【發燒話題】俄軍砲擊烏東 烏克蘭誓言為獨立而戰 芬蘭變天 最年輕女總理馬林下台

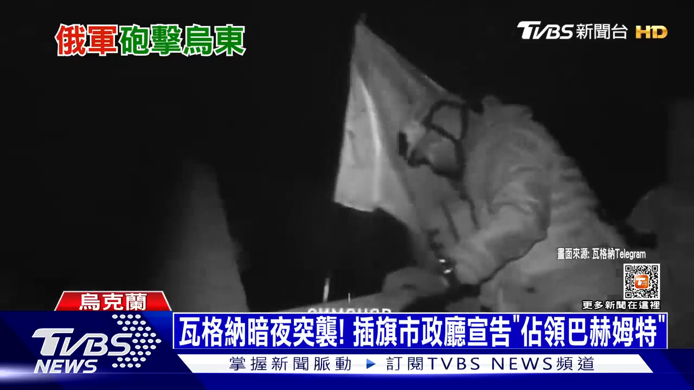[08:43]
深夜里瓦格纳佣兵团攻入了市中心在巴赫姆特的市政厅废墟插上了俄罗斯国席头目普格里已经亲自宣告法里上占领巴赫姆特